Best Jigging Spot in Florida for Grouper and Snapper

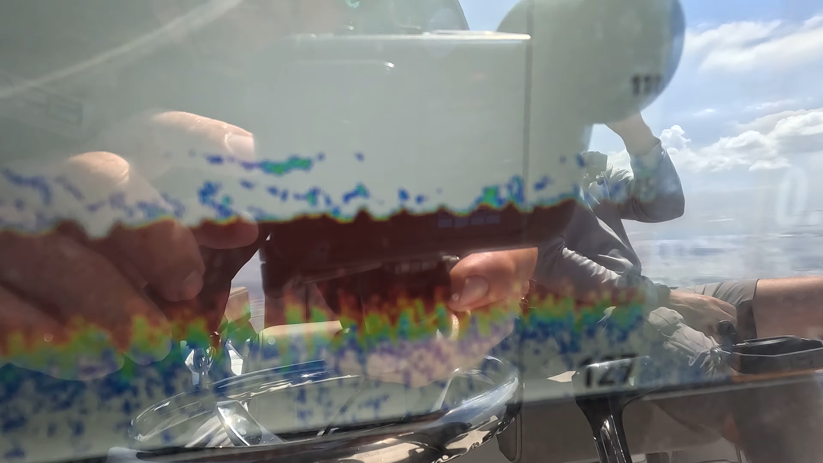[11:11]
I don't know if you can see that clearly, but you can see how they're just little pecks on the bottom. They're tight to the bottom.
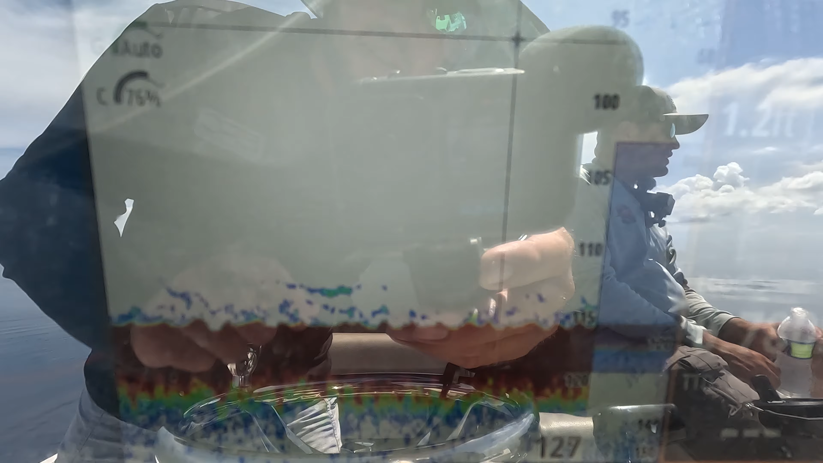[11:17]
That's what it's gonna look like scrolling, just the bottom.
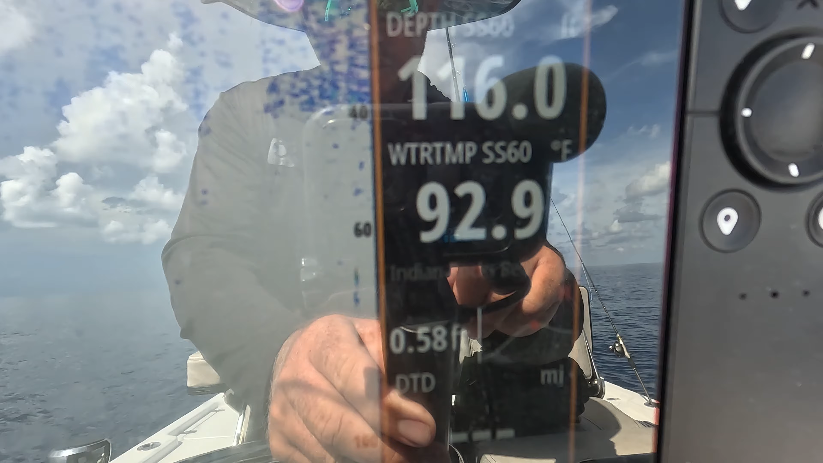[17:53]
On screen: water 92.9°F
See that? That's 90, almost 93 degree water temperature. We're only in 120, 130 feet of water.